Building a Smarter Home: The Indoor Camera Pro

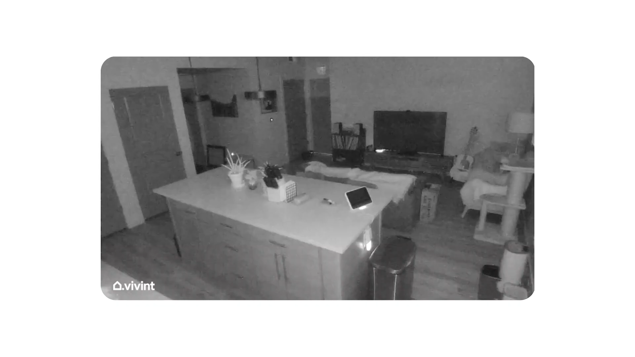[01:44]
Before with our previous camera, during night you'd see a lot of pixelation and other almost graininess to it, whereas here it's going to be a really clear, crisp video, even at night.